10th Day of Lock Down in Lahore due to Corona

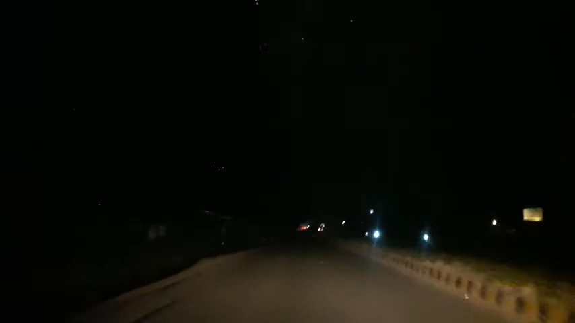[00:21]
لے کے تو چھے طریق تک کے لیے کیا تھا لاک ڈاؤن پنجاب کے اندر لیکن بیماری پھیلتی جا رہی ہے تو اس لیے گورنمنٹ نے یہ ڈیسائیڈ کیا کہ اب یہ چودہ
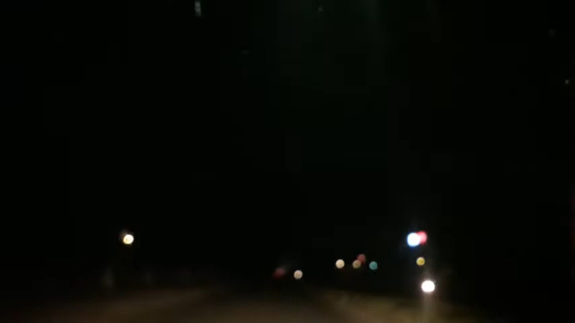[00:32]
تک اکسٹینڈ کر دیا ہے اور چودہ کے بعد دوبارہ دیکھیں گے کہ اس کو پھر ختم کرنا ہے یہ اکسٹینڈ کرنا ہے تو ابھی میں اسلام لاہور میں یہ ٹھوکر نیاز بیک کے لیے میں ہوں اور ابھی آٹھ بجے ہیں تو رائیونڈ روڈ کے اوپر ہوں ادھر بہت زیادہ رائش ہوتا تھا سا روڈ کے اوپر اگر آپ نے کسی یوٹن سے کٹ سے یوٹن لینا ہوتا تھا تو لائن لگتی دی گاڑی کی پھر جا کے آپ ٹرن لیتے تھے لیکن آپ سڑکیں بلکل خالی پڑی اکا دکا گاڑیاں آر